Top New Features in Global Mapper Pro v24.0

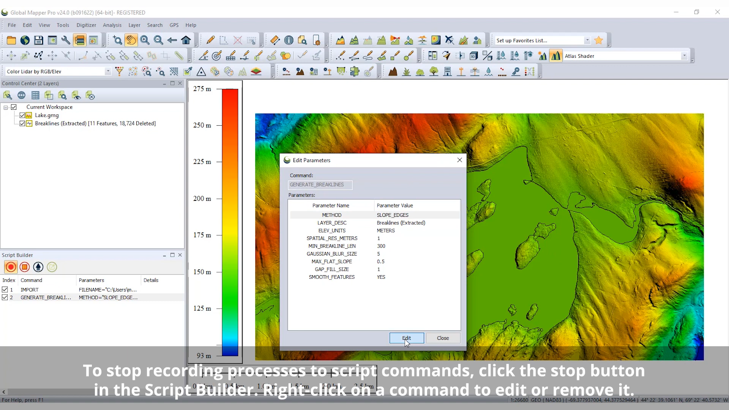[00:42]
From the Script Builder, the command values can be edited, opened in the script editor, or exported to a script file. Adding to the advanced tools in Global Mapper Pro is the variography and
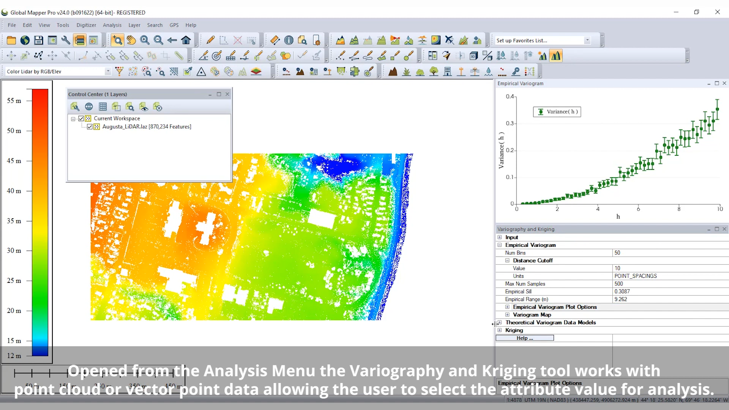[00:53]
Krieging tool for geostatistical analysis and data creation. Based on common principles of geography,
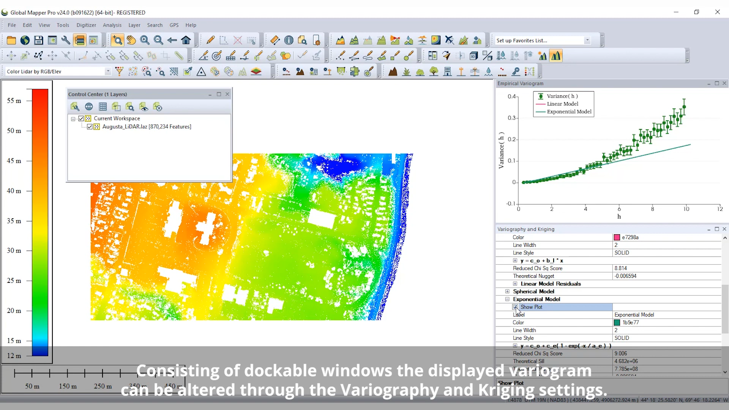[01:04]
Krieging analyzes the variance in values in relation to distance in order to generate a Krieged estimate layer. After customizing the empirical vireogram display,
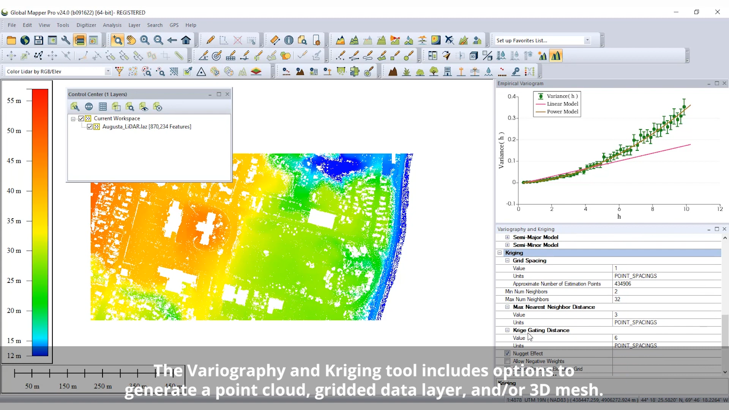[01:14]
theoretical data models can be viewed and compared before generating Krieged estimate layers.
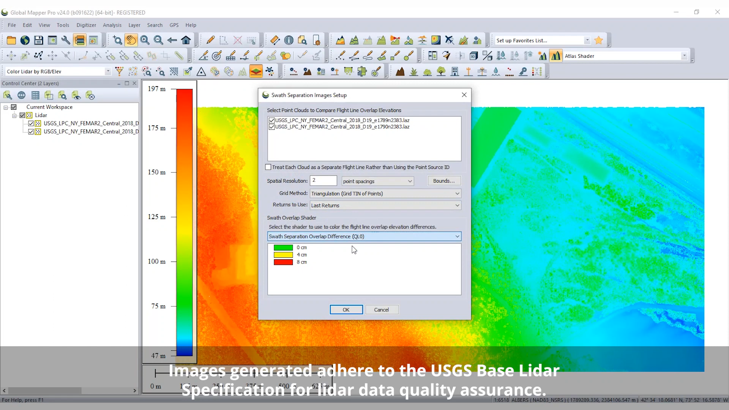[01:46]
New in the LiDAR analysis functionality, Swath Separation Image Creation visualizes the vertical offset between overlapping LiDAR swaths.
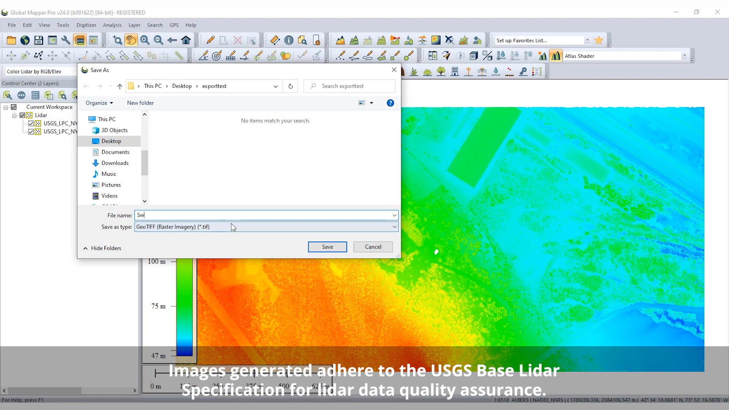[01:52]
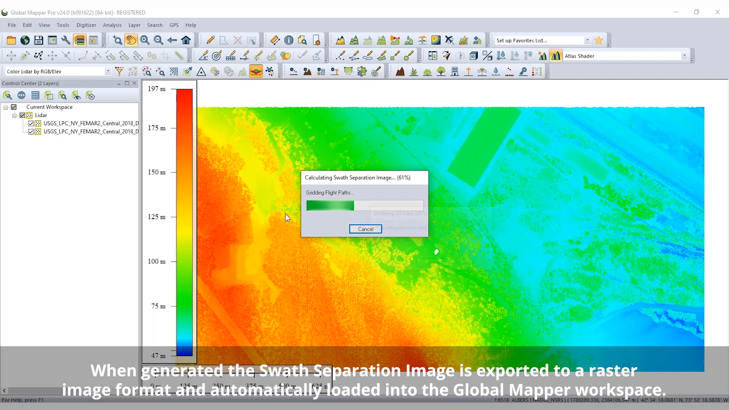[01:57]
The generated image displays the intensity value of the point cloud and shades overlap areas with specific colors to display separation at designated vertical offset thresholds.